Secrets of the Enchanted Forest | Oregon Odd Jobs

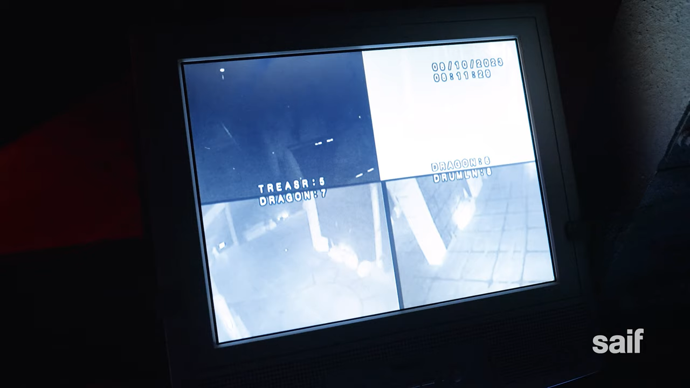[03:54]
If we see, like, a stopped car on the track, we can press the general stop.